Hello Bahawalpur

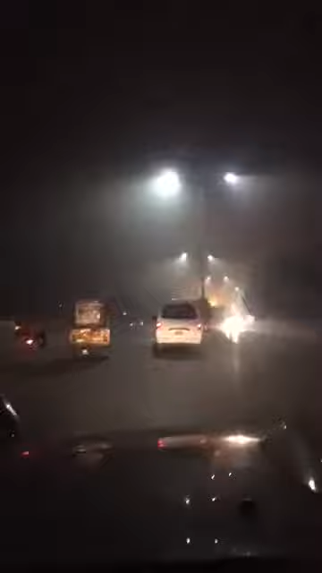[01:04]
आप भी थोड़ी वाह हाय, इतना खूबसूरत। हमने अभी स्कूल देखा, लग रहा था दिल चाह रहा था छोटे हो जाए वापस। पता नहीं क्या नाम था, समथिंग समथिंग स्कूल।